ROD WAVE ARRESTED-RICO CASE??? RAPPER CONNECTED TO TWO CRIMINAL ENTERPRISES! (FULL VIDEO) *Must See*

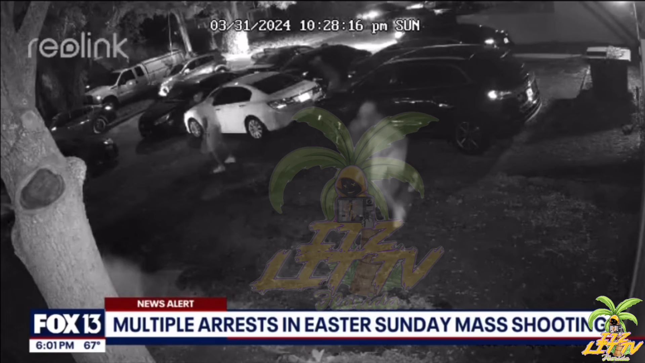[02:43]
Surveillance video here captured the chaotic scene, and this led to the search of two homes and eventually the arrest of three men, all connected to a local rapper. Fox 13's Genevieve Curtis joins us live from St. Pete Police Headquarters. So Genevieve, this sounds like a wild story. What'd you find out today?
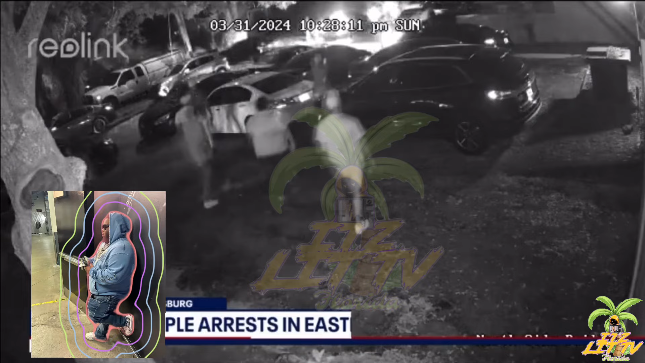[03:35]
Now, this is video from outside of the Sonic Sports Bar and Lounge showing the shooters firing multiple rounds. Police say they haven't been able to determine a real motive here for this shooting, but it led them to identify these three men as their suspects in that shooting.